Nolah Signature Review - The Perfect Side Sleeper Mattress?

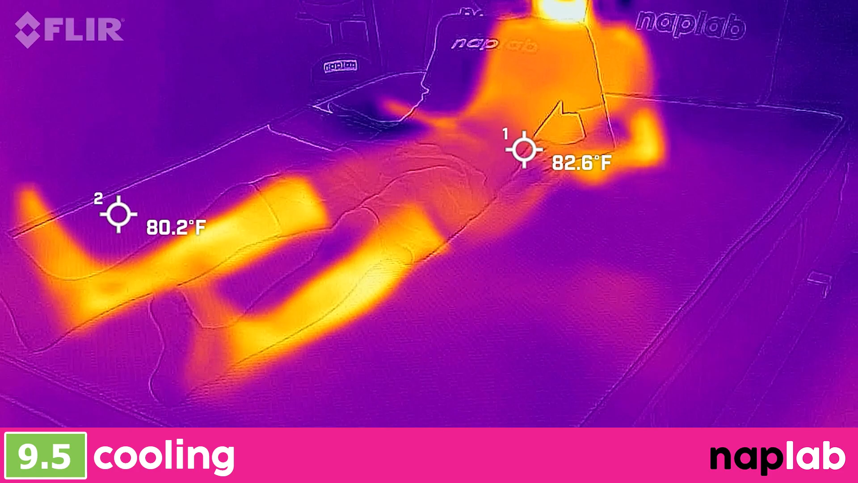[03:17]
To measure cooling, we light on the mattress for 15 minutes, allowing it to absorb body heat.
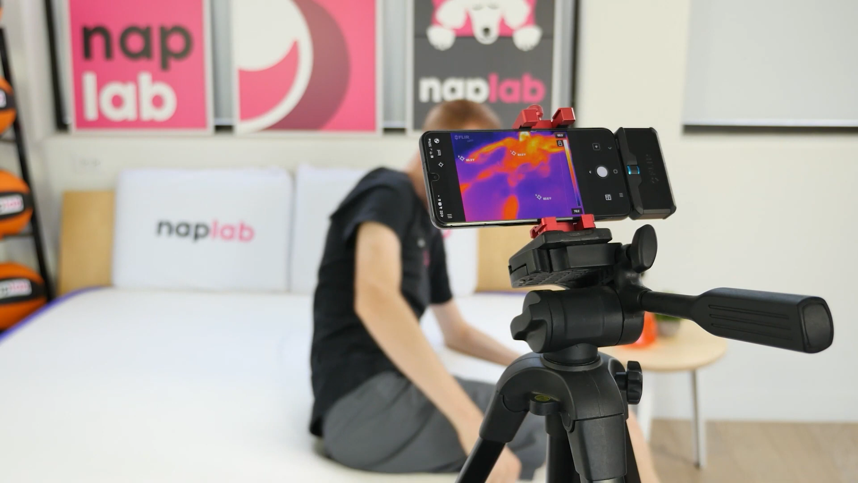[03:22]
Then, we get off the mattress and take periodic measurements of the surface level temperature.